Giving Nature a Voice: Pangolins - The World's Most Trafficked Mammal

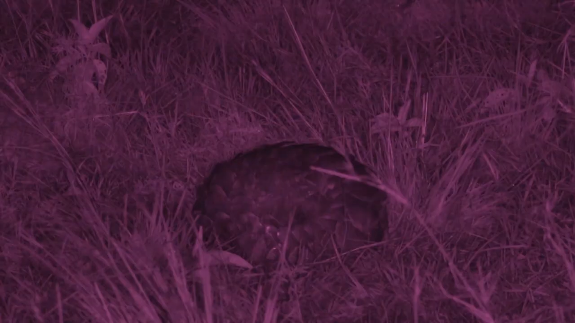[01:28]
It is a pangolin, it's a pangolin, look at that guys, now this is a super, super rare animal.
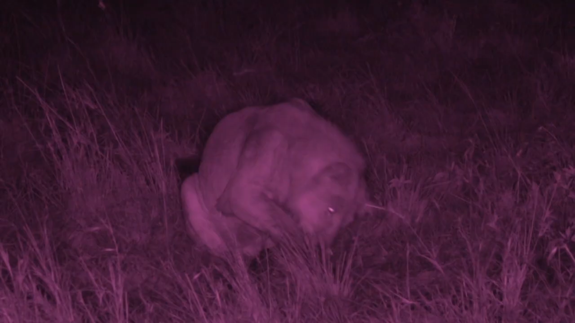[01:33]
Even lions can't puncture their scales. Look at that guys, that's ridiculous, so the lions are busy playing with a pangolin.